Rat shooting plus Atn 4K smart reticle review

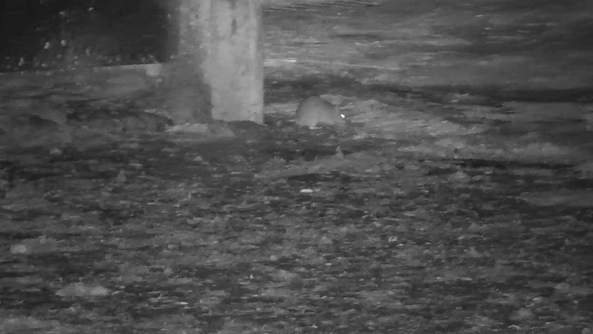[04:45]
next shot i have noticed a few little rats running around so obviously breathing um
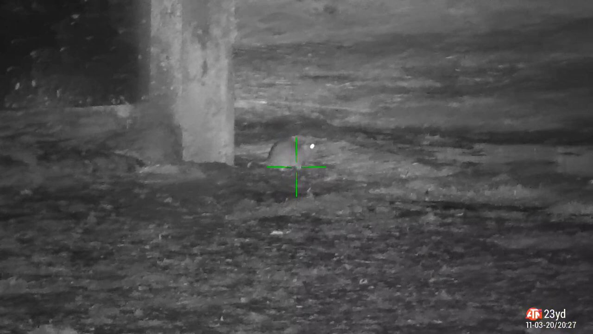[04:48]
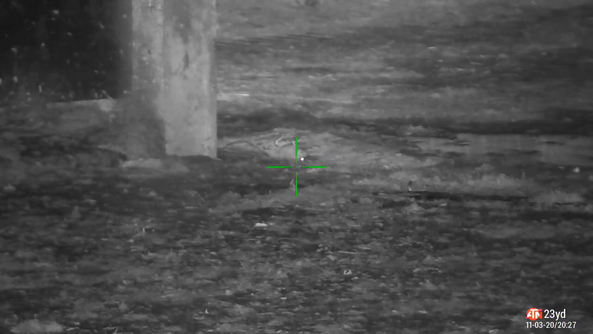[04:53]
near enough guaranteed take them out of the heart and long or a head shot because the head shot's obviously harder because it's
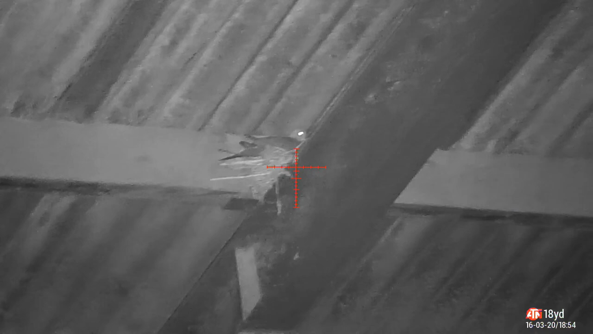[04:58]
smaller then i got a bonus pigeon and as you'll see my reticles changed
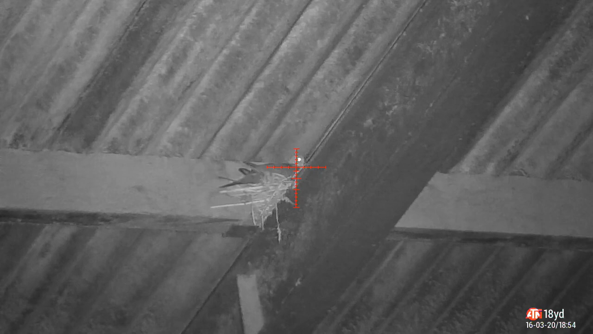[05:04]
here that's using a new atn smart reticle that you'll see
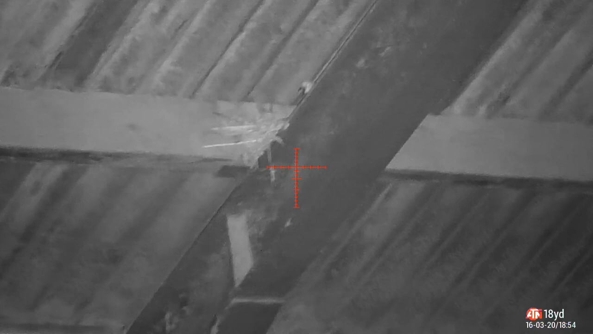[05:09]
in a minute and you see review on a minute short review on it and it does work
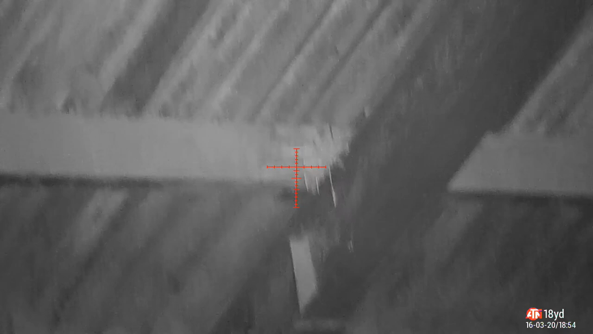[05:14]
calculates for elevation and everything that you're doing so shooting
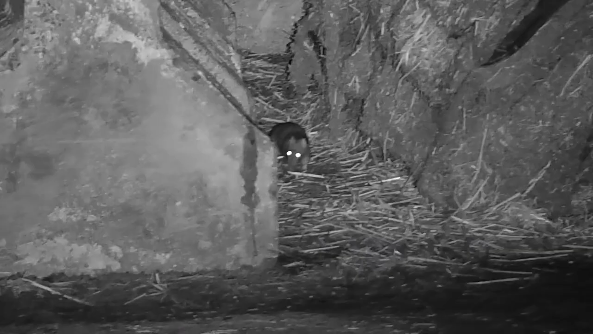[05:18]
to rasp rafters it calculates all that for you
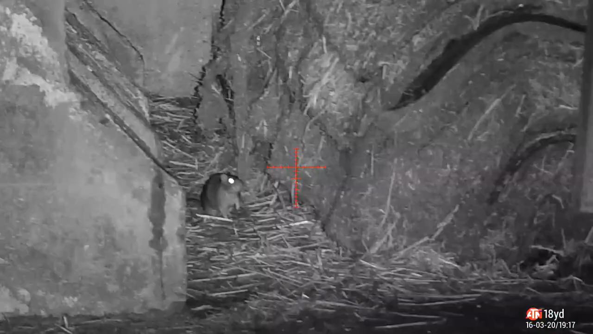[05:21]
again these next one i spotted
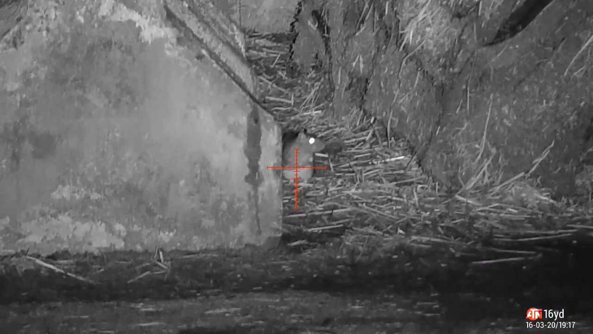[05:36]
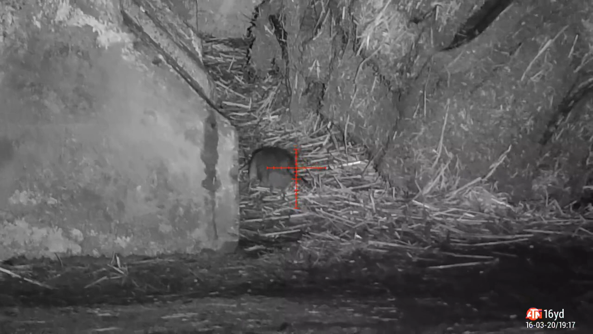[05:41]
the
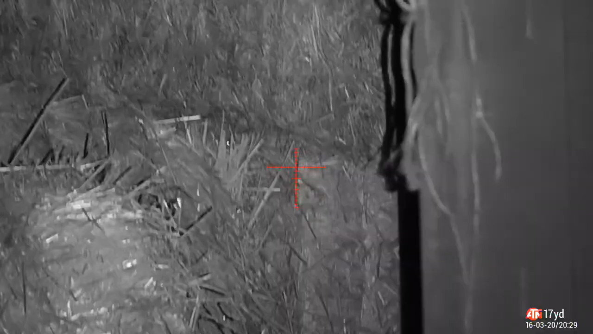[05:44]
movement with the thermal running back and forwards and waited for the eyes and
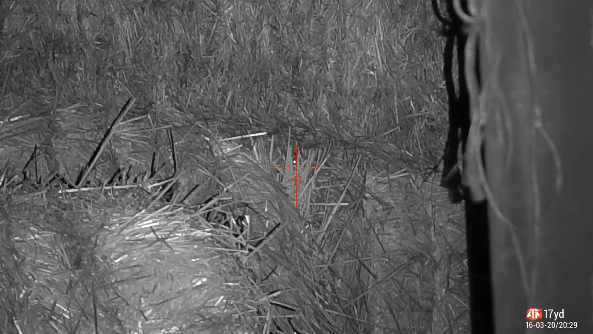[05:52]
as you that's one of the advantages of having having the thermal spot loads